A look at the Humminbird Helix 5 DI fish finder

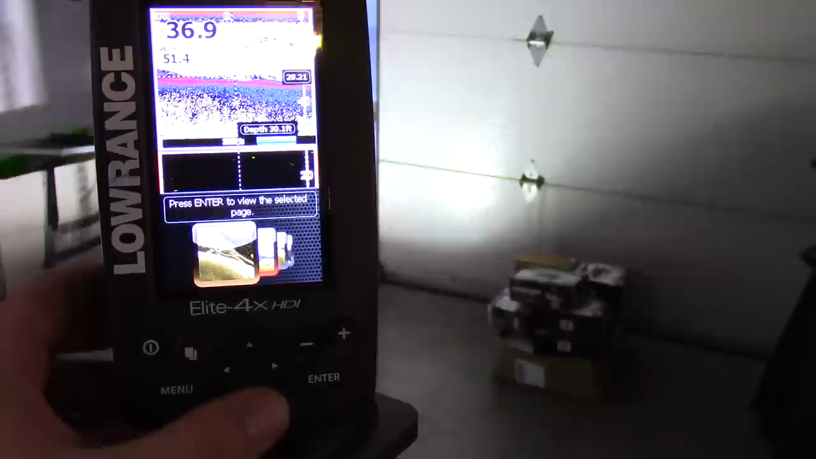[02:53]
and I will select that by hitting enter and
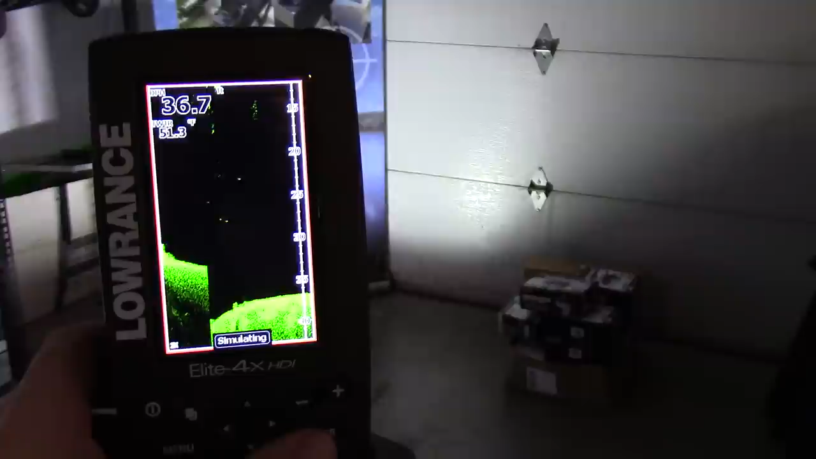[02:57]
it'll pull up just the DI portion or the down scan imaging that's what Lawrence calls their that
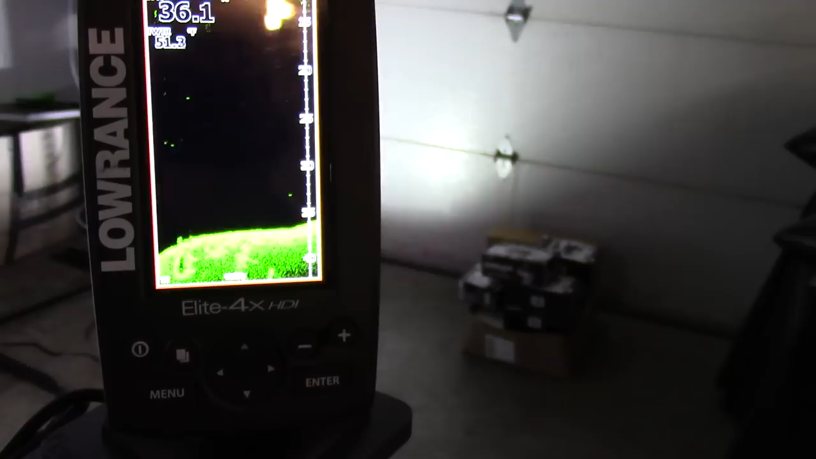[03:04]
that scanning technology the down scan imaging this is
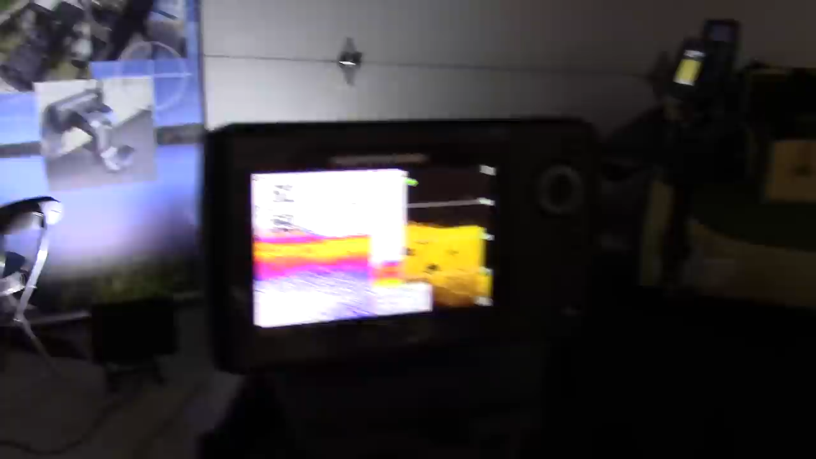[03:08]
down imaging for hummingbird and Garmin calls it their down view technology I believe DV that's a DV
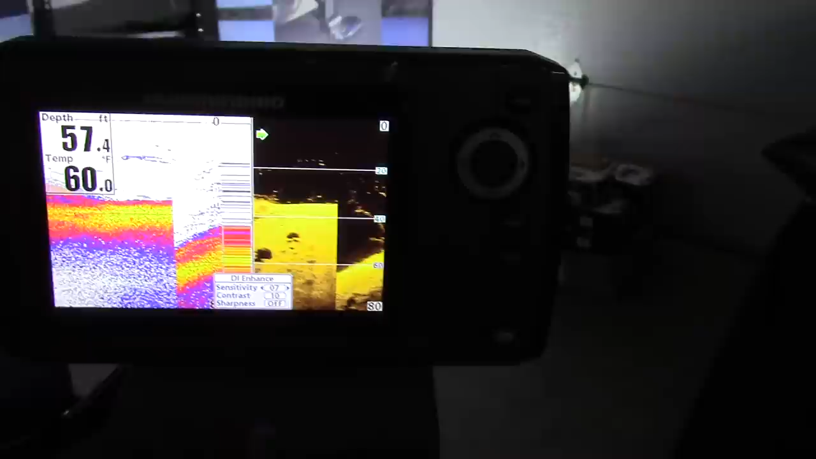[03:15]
On screen: depth 57.4 ft, water 60.0°F
units so we could go to view I think here
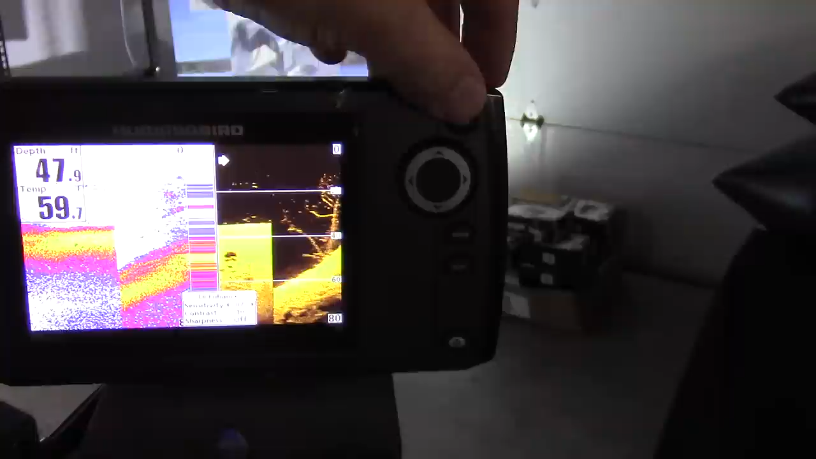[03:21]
now this is in simulating mode simulation mode
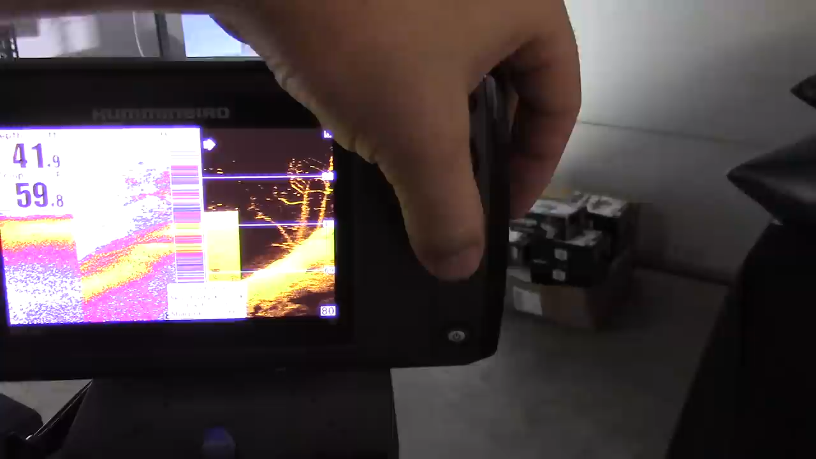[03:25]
so it may not there we go so you can scroll but
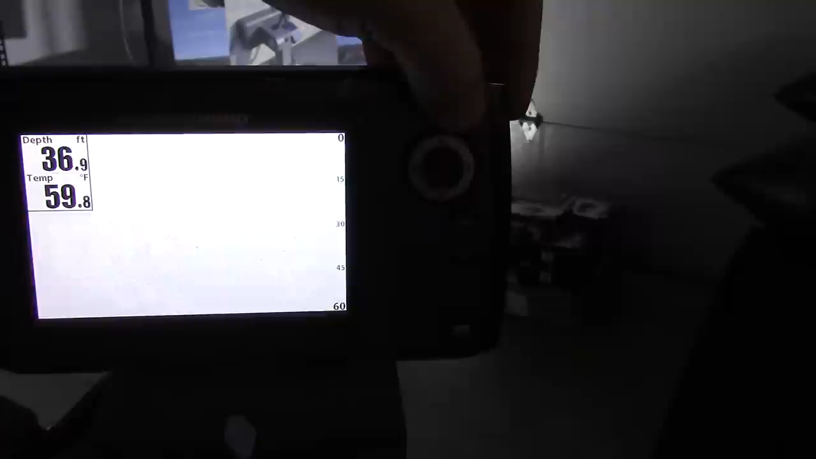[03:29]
On screen: depth 36.9 ft, water 59.8°F
switch between the two there we go we can just go easily by exiting out of what the menu we are in by hitting
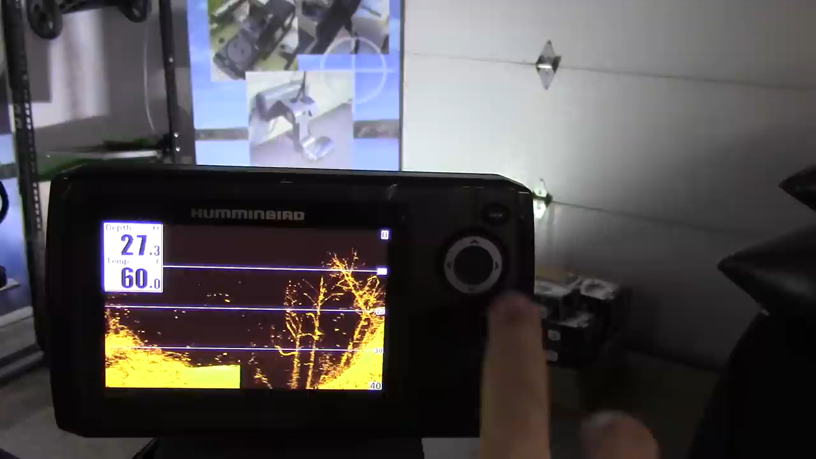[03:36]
menu or exit and then you can just hit view until you just get only DI the
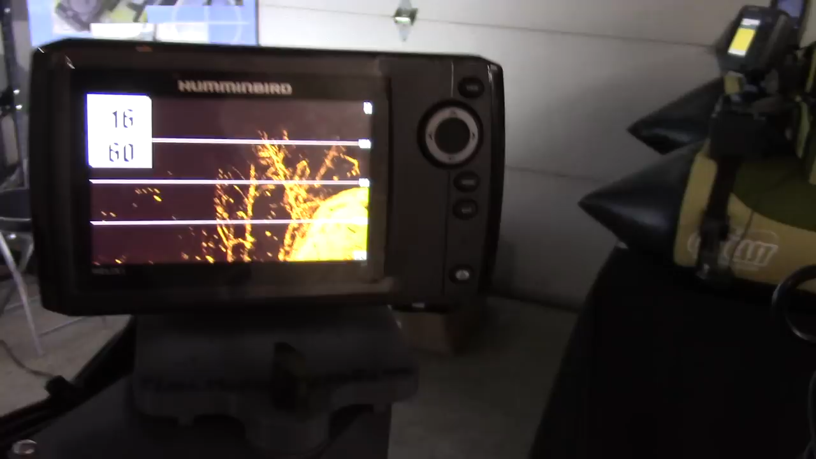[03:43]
down scan imaging the down imaging view viewer here and
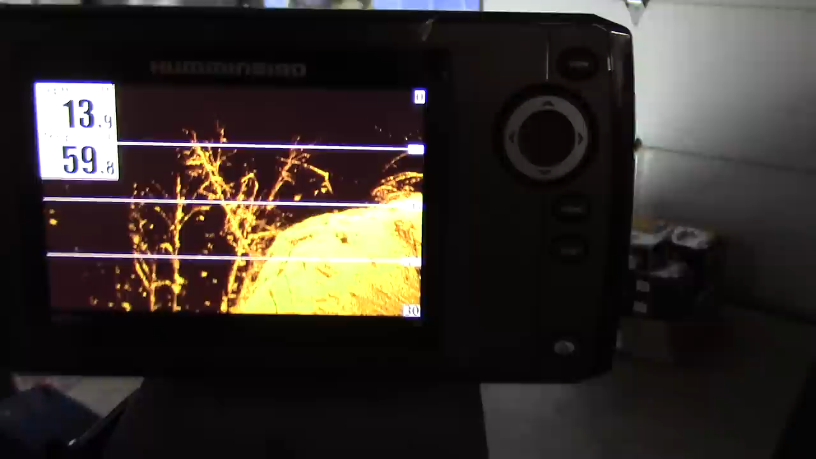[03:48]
that's pretty descriptive of what's going on on the bottom there if you're a bass fishermen and
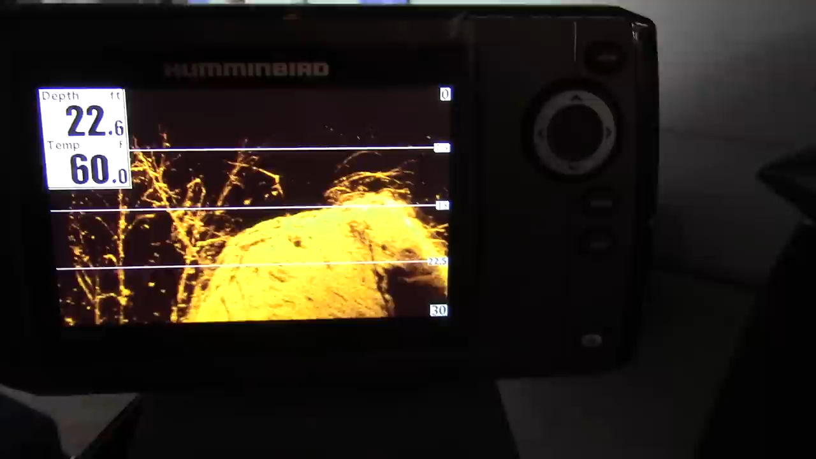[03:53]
On screen: depth 22.6 ft
you're fishing structure that's a very very great advantage to
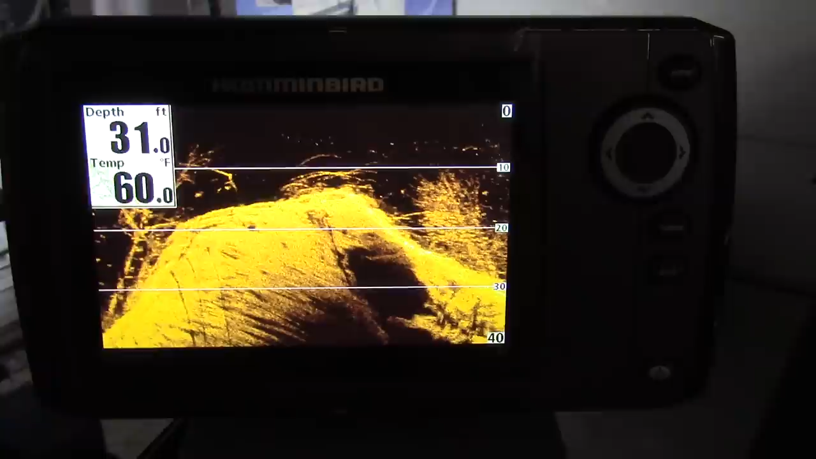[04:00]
On screen: depth 31.0 ft, water 60.0°F
have one of these down scan imaging fish finders and you can see it's showing you
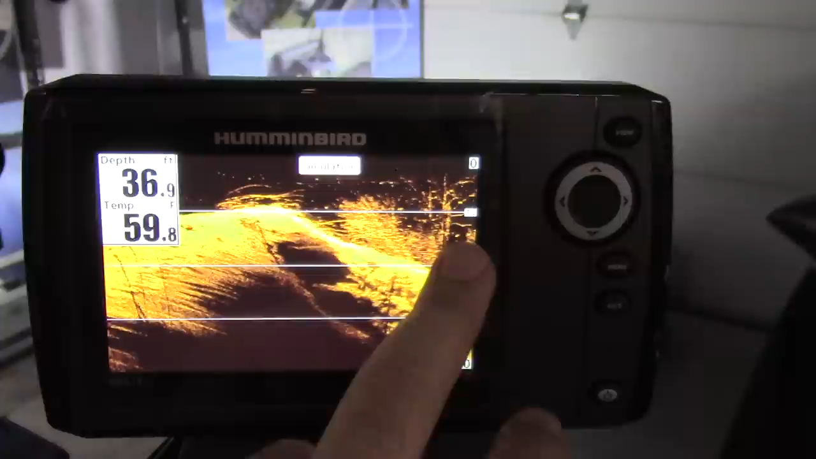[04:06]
On screen: depth 36.9 ft, water 59.8°F
the depth as well here the temperature up here
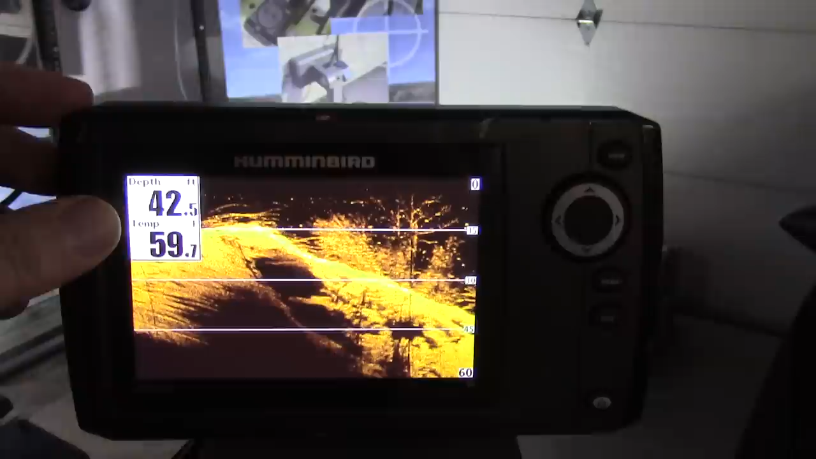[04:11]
On screen: depth 42.5 ft
the depth here from the surface of the water to the bottom